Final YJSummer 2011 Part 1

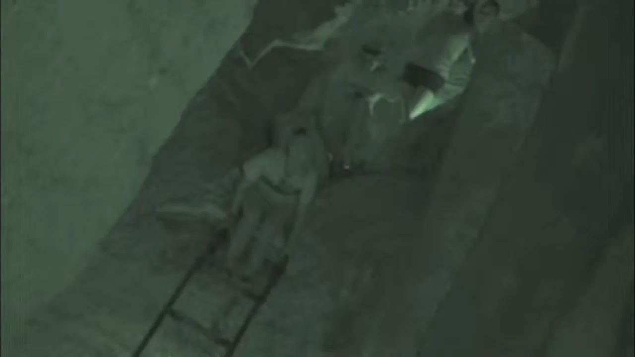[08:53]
Yeah, we went to a cave and it was really small.
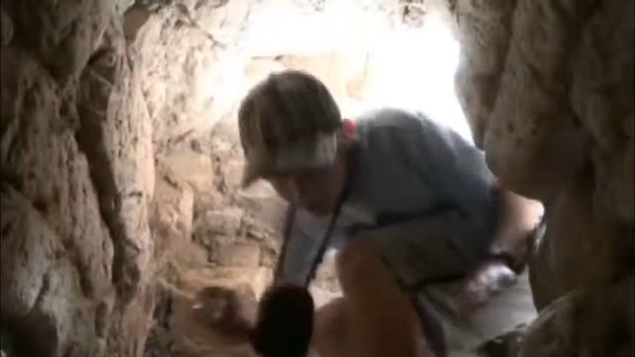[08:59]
Yeah, discovery!
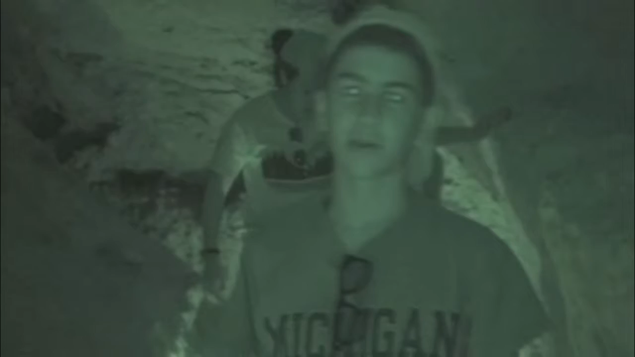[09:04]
These were actually basements a long time ago, and right now we're going through them, just looking around, trying to find some artifacts.